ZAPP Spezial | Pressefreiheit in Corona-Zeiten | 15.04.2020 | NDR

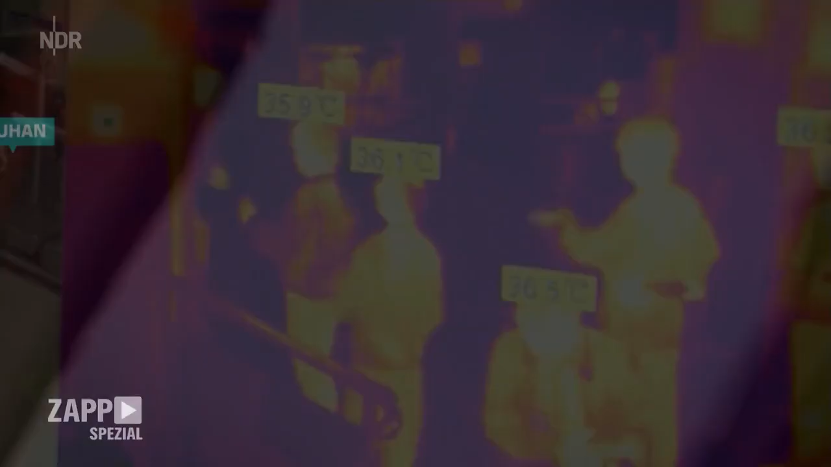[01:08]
Fiebermessen vorige Woche am Bahnhof in Wuhan.
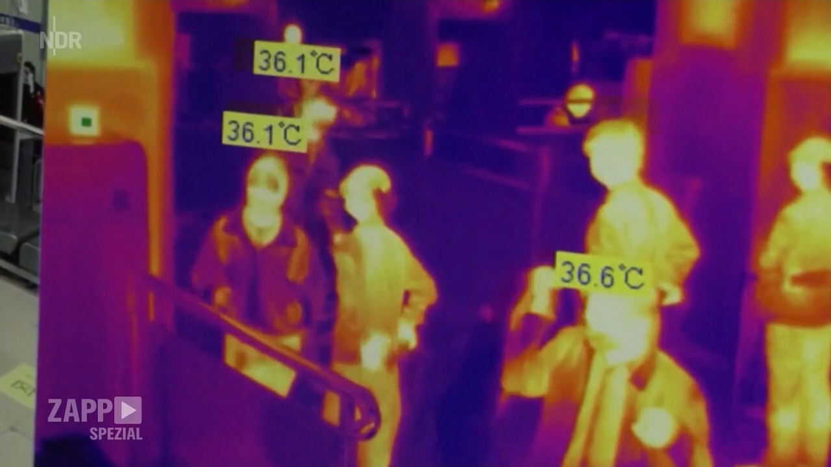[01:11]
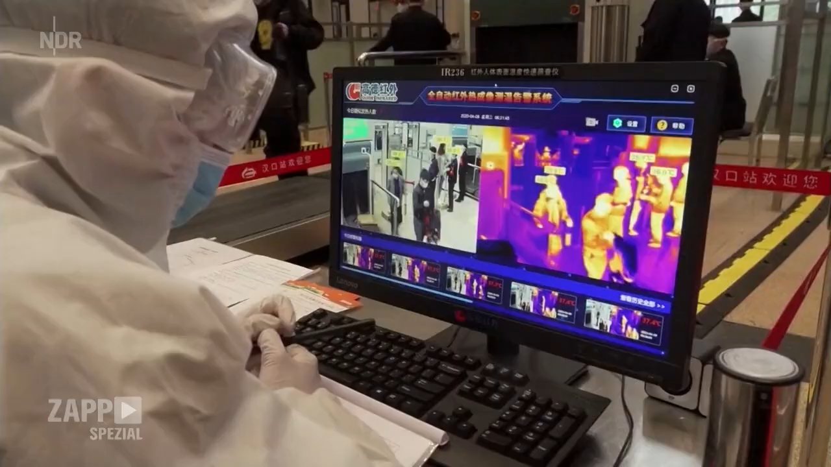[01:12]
Nur wer gesund ist, darf die Stadt verlassen.